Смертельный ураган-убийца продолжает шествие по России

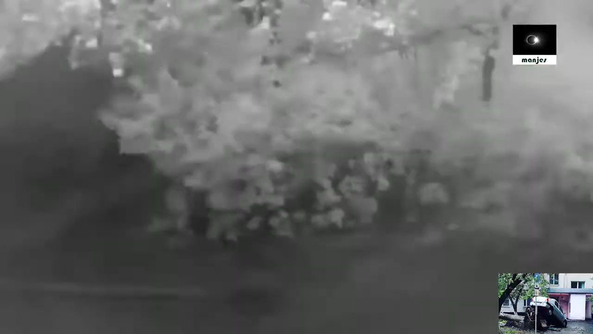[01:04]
Камера, закрепленная на фасаде здания, зафиксировала, насколько резко начался шторм. Погода меняется за считанные секунды с полного штиля до шквалистого ветра.